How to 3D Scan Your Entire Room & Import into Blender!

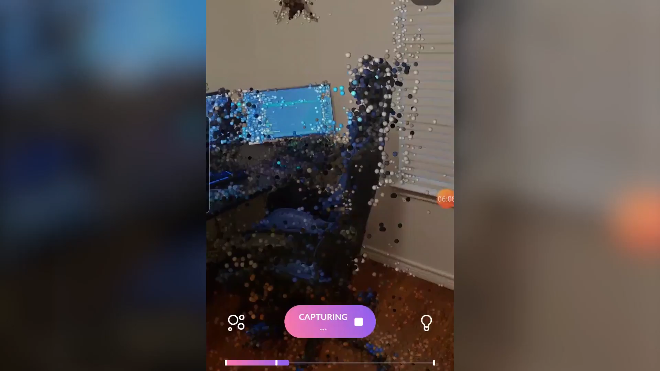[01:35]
And also go really slow. If you try to scan fast it will not work and you will end up with weird stretching.
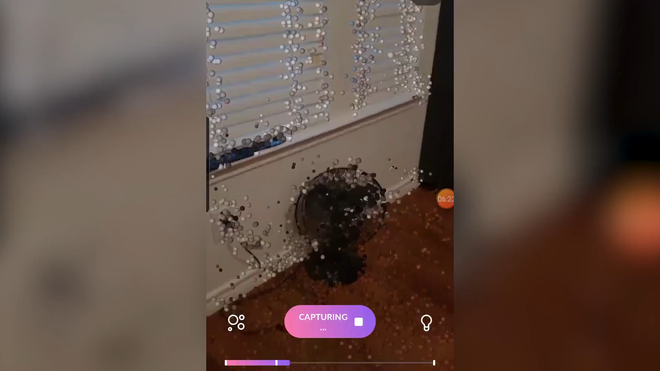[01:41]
After scanning the room for about 5-8 minutes you can hit capture and give it a title.
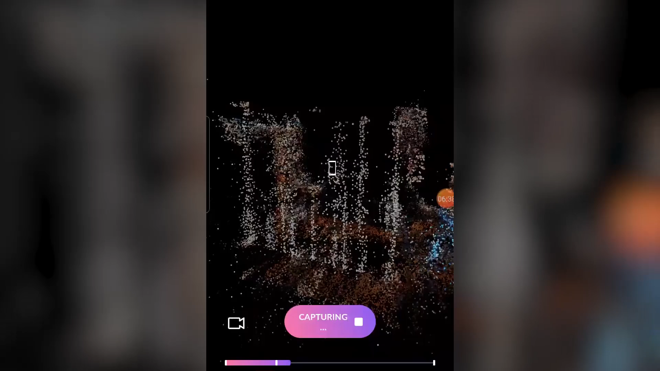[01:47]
The next step is to upload the file and let it process.
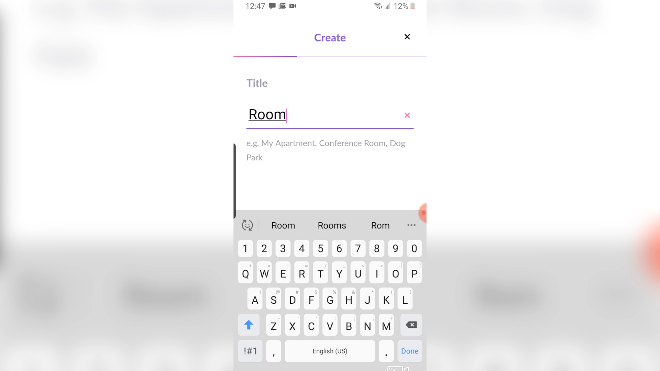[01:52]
The processing can take about 5 to maybe a couple hours depending on how complicated the scan is.
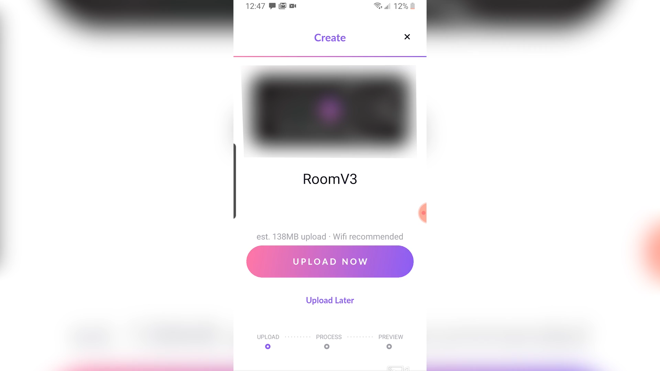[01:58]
Once the file is done you can hit publish and send the link to your email where you can download the file. And that's basically it.
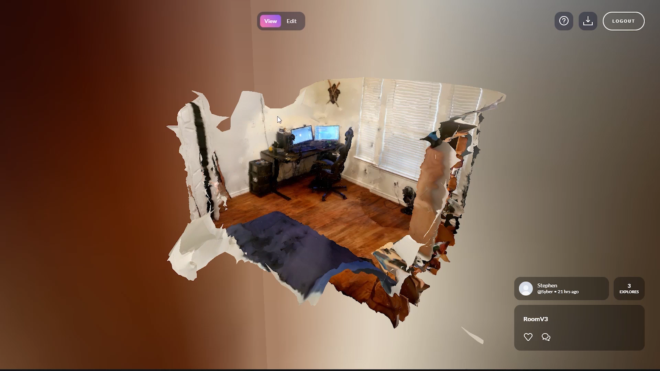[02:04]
Now we just need to jump into blender and import the file in.
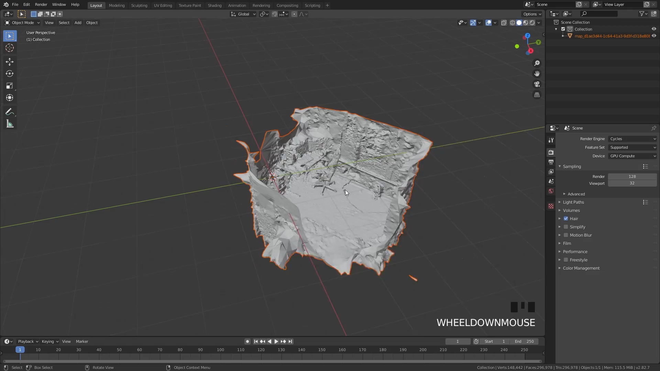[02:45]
And if I press Z and go into material view we will see the textures already applied just like that and that looks pretty cool.
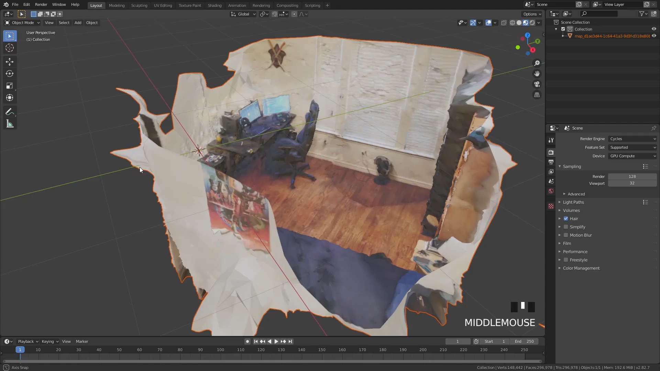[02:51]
The next step is to rotate it so it is centered and then start deleting vertices that you don't need or you don't want.
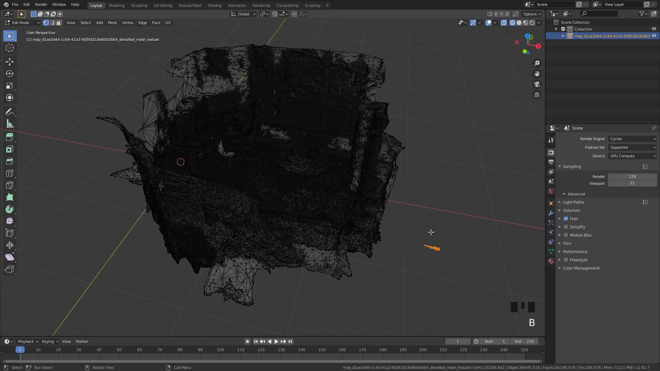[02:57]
The ones on the side there I deleted and then I can go into sculpt mode and start smoothing out the edges.
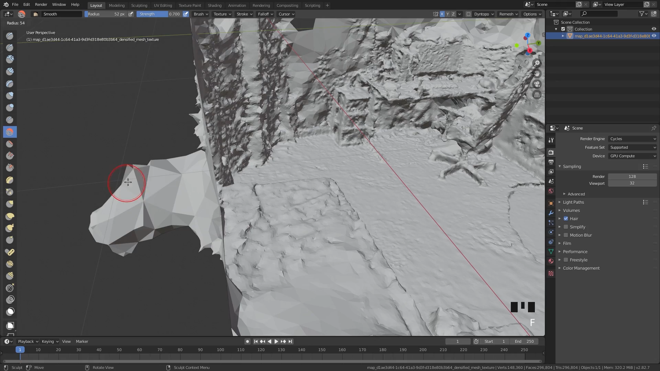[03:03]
For this part as you can see there I used the smooth brush with a value of about 0.7 for the strength and then I just smoothed out the entire model.